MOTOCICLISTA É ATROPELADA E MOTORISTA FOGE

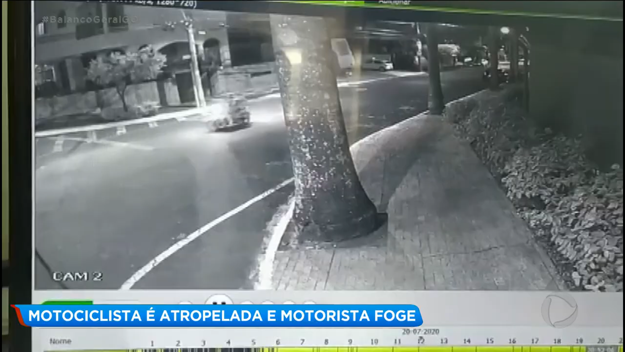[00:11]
O motorista chegou a frear, mas fugiu. Outro carro se aproximou e em seguida outro motociclista que foi embora sem prestar ajuda.